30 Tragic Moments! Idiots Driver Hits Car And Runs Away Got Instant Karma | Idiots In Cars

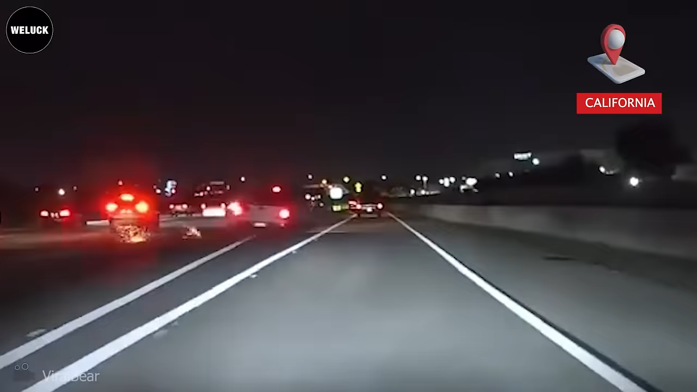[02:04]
Don't drink and drive, man. Holy sh...
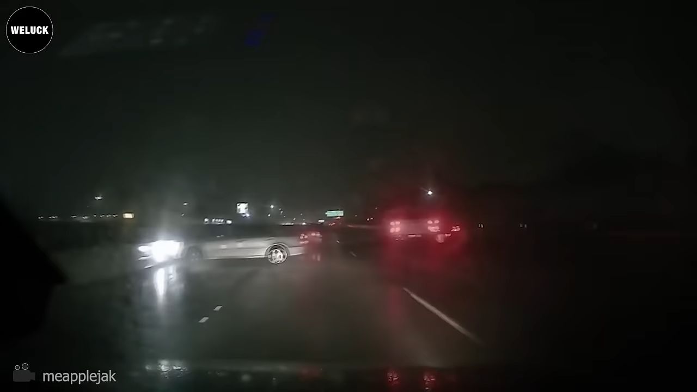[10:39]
Glad he braked and made it out.
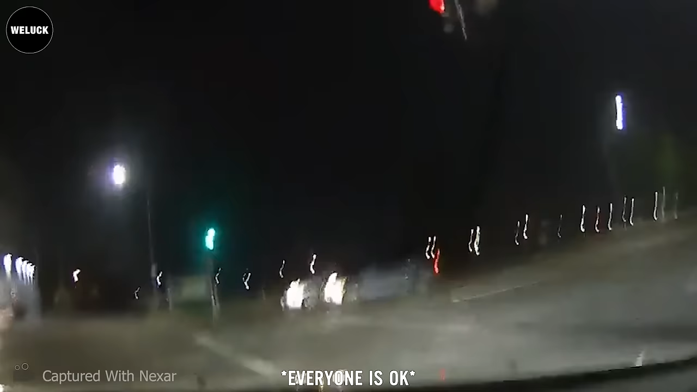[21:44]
Glad the driver's okay. That van is coming way too fast to make that right turn.
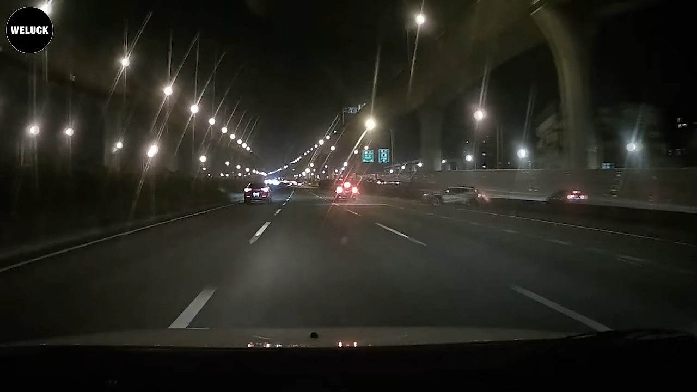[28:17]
Good thing he was paying attention.
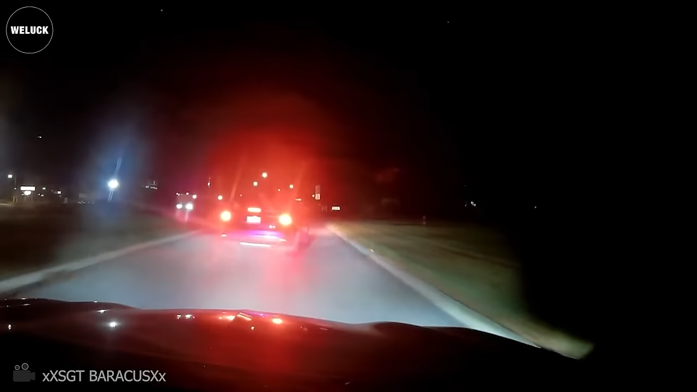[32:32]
headlights and drove straight into the curb at about 40 miles an hour. Everyone was okay.